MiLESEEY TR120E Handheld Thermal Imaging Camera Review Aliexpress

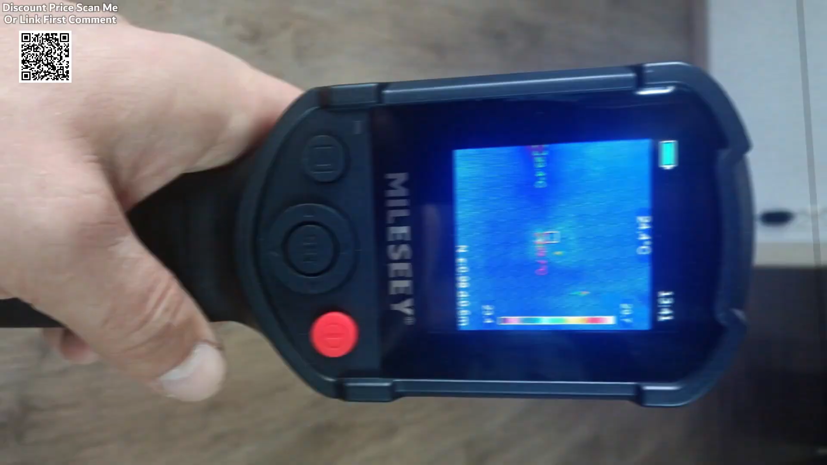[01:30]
This allows users to quickly locate areas of concern, such as overheated machinery parts or cold spots that may indicate leaks or insulation issues.